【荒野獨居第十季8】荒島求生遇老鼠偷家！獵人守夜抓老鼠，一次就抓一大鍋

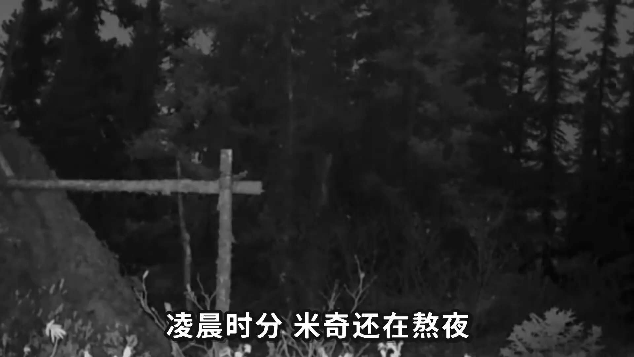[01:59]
凌晨时分米奇还在熬夜他实在受了那些吵闹的老鼠了
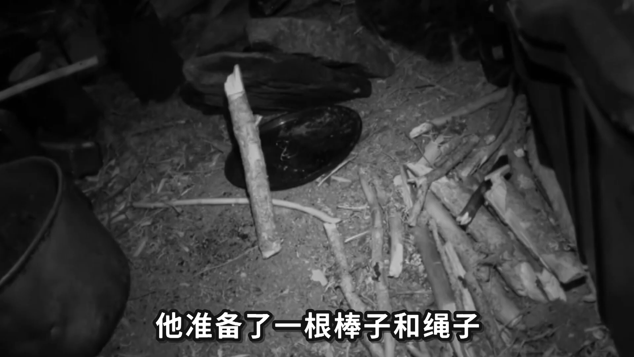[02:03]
他准备了一根棒子和绳子当老鼠啃他的锅盖他就拉动绳子靠
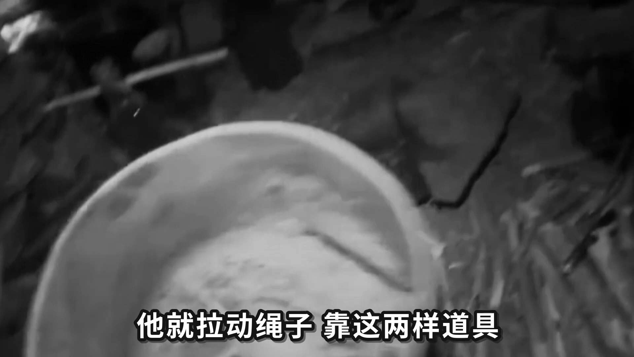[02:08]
这两样道具他就已经抓到四只老鼠了
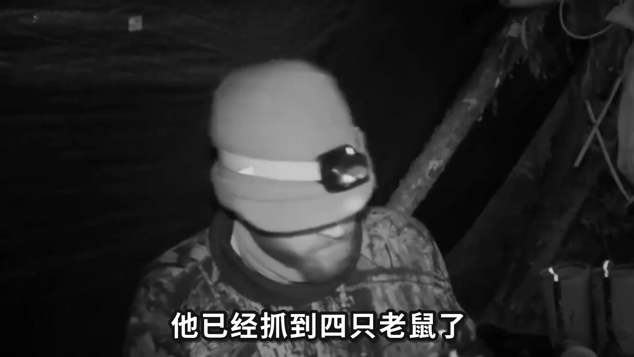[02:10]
虽然这可能是他这辈子抓到的要剥皮的
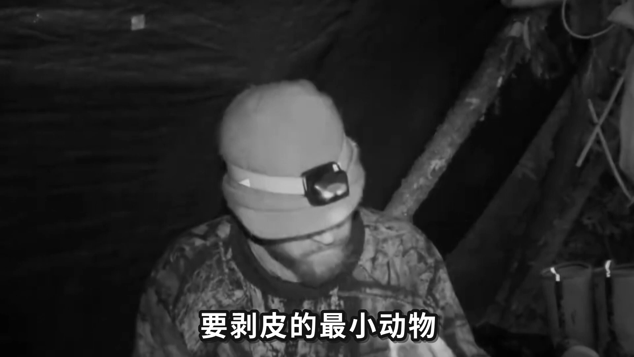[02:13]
最小动物但还是感谢大自然的馈赠只是躺在床上拉绳子就可以拿下一锅耗子这还有什么不满意的呢米奇的动作很玛丽在天没两之前就完成了剥皮和
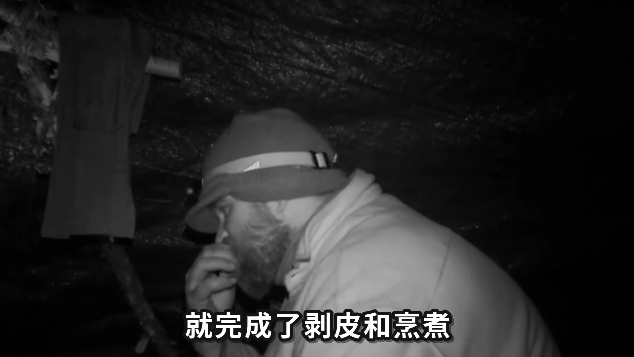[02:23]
烹煮啃箍着的时候他一直在想怎么抓一头驯鹿赢得
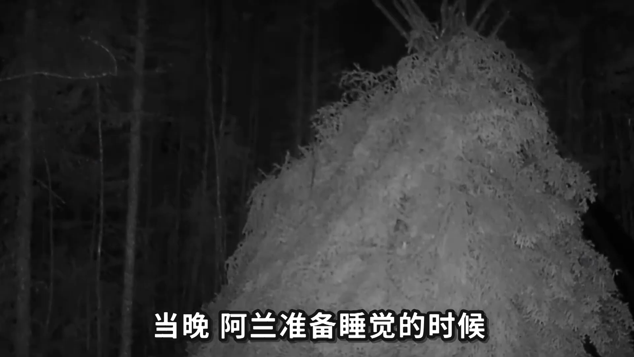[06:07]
当晚阿兰准备睡觉的时候他又听到了稀稀苏苏的响动
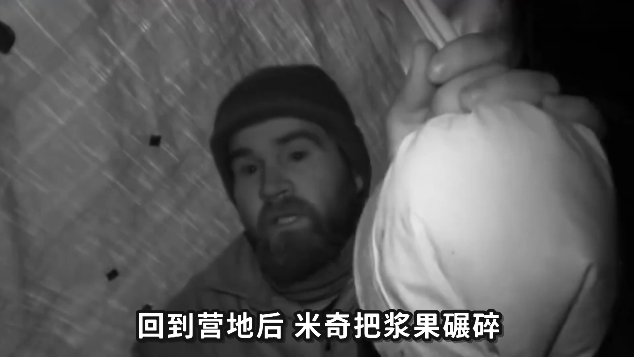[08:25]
回到英地后米奇把
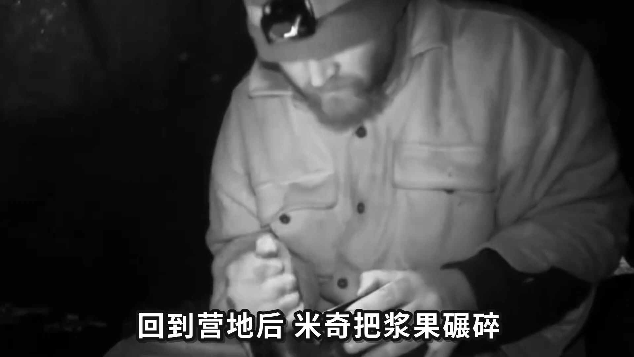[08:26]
浆果碾碎寄掉枝叶后把它们做成了饼